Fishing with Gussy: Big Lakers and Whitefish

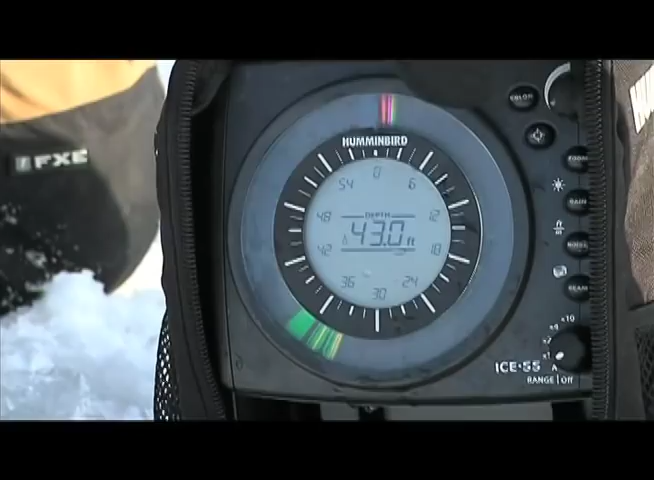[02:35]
On screen: depth 43.0 ft
we're getting a reading from 35 all the way down to about 48 feet almost.
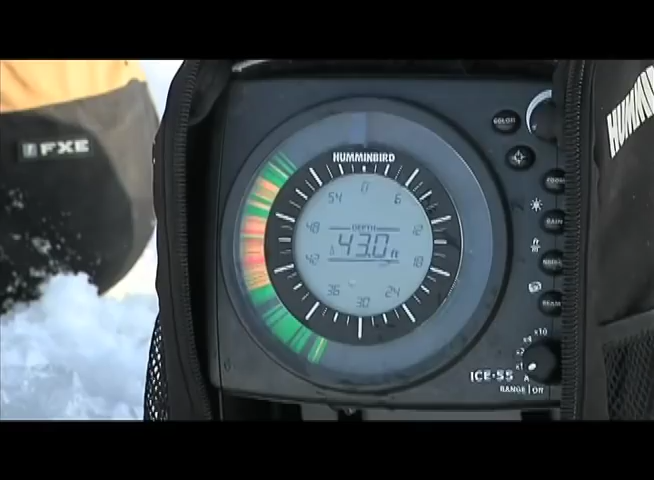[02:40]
On screen: depth 43.0 ft
And it's broken up and what that's telling us is the transducer signals hitting the bottom in a few different places.
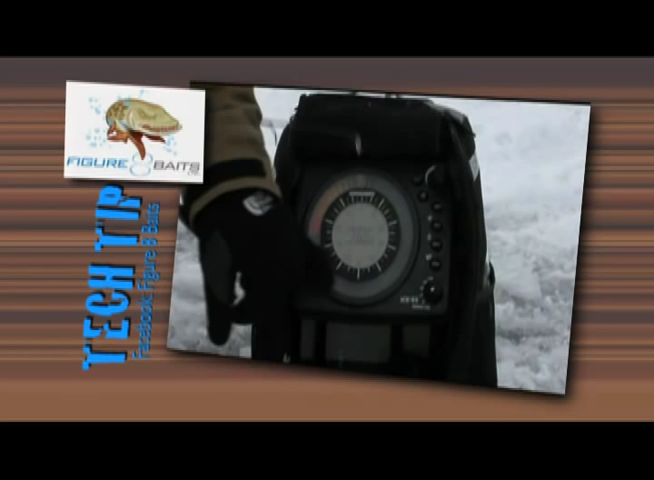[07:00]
What I like to do, and you might be able to see on the screen there, is you see two separate marks.